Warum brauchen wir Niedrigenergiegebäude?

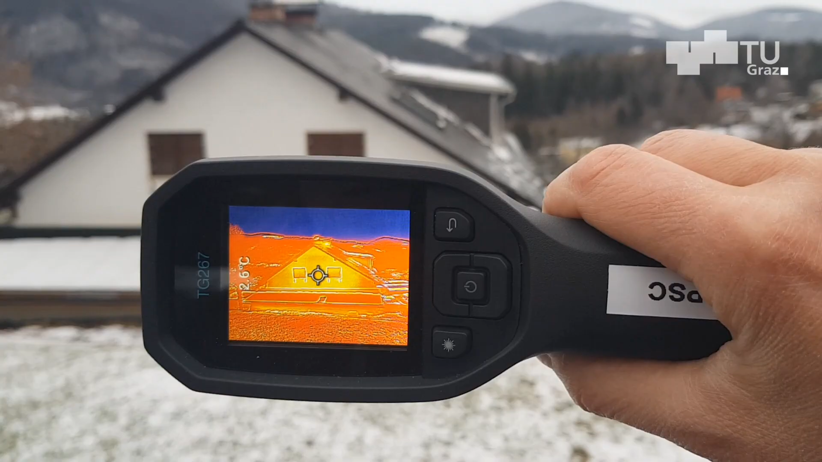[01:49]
Die Kamera ist ein Gerät, das mit Infrarotstrahlung ein Bild erzeugt,
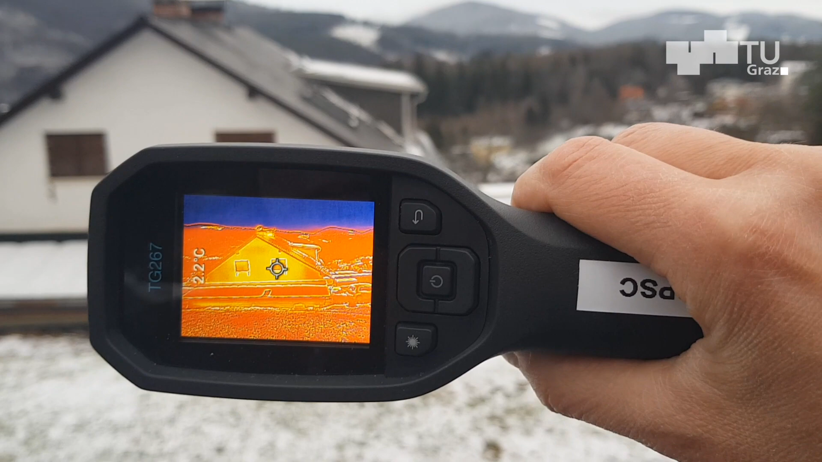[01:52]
On screen: spot 22°C
das ansonsten für das menschliche Auge nicht sichtbar ist.
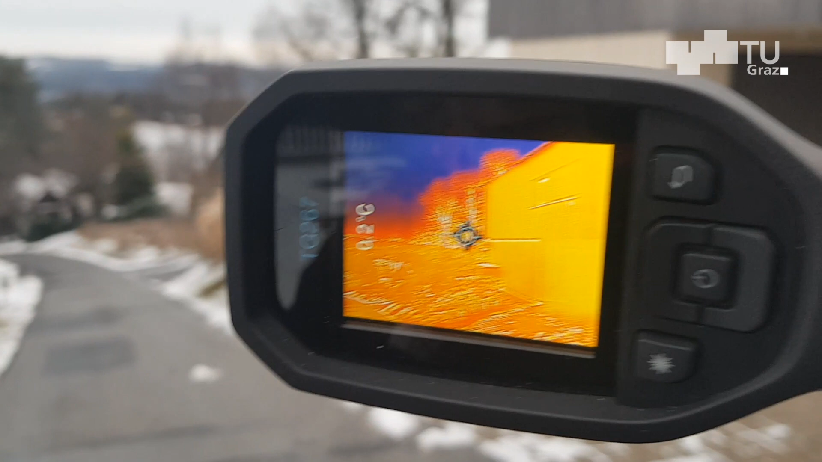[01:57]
Das Bild ähnelt dem einer normalen Kamera, die ein Bild mit sichtbarem Licht erzeugt.
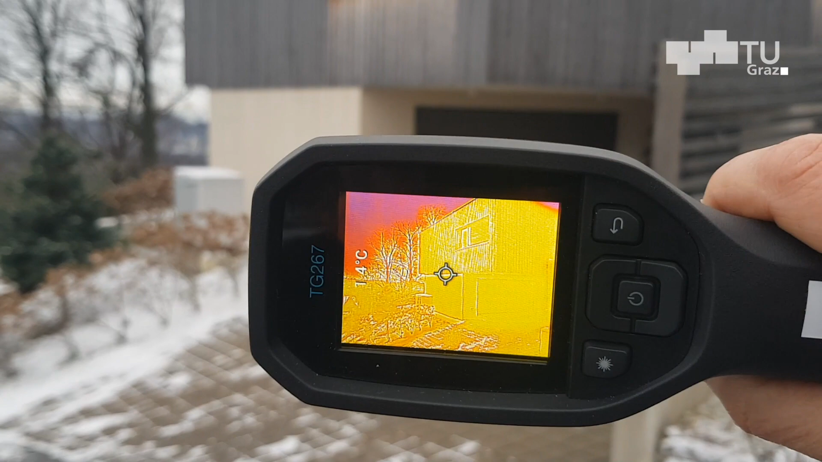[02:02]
Wo die Wärmedämmung mangelhaft ist, sehen wir warme Stellen, an denen die Wärme durch die Bausubstanz entweicht.
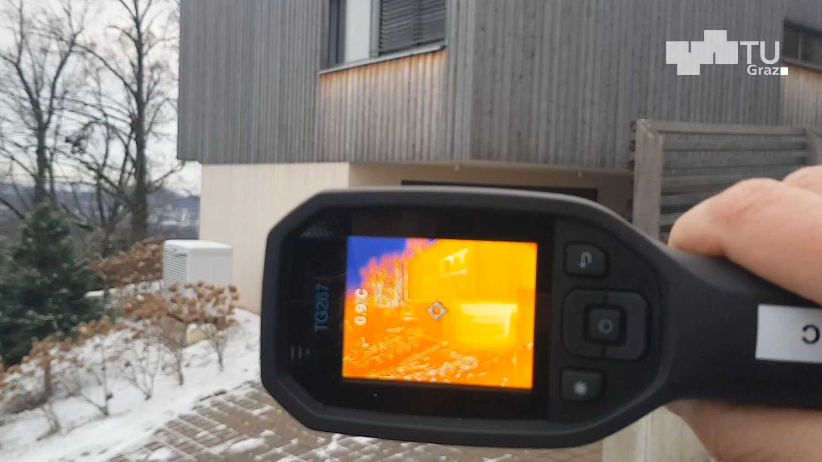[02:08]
Dadurch können wir Wege finden, um die Effizienz der Kühlung oder Heizung zu verbessern.